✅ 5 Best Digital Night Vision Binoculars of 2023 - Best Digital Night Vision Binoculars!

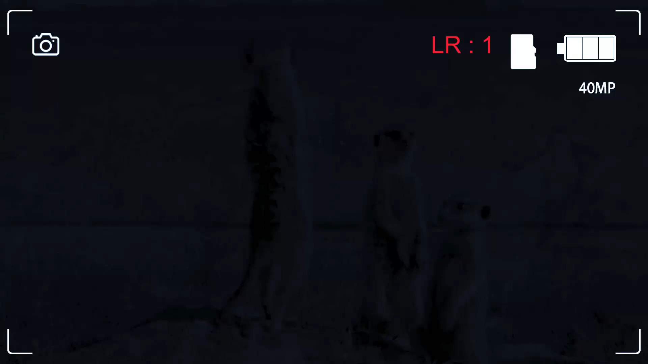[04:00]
binoculars which are designed to provide high quality images in the dark
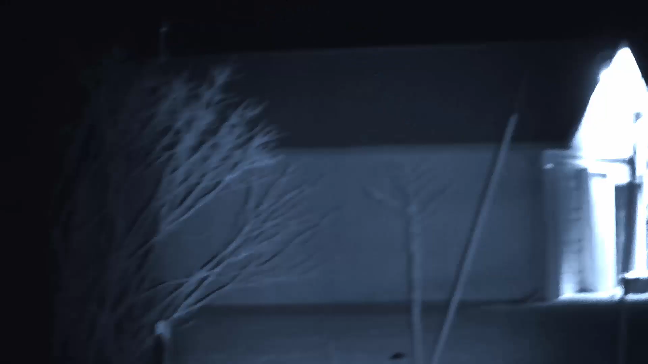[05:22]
designed to provide high quality images in low light conditions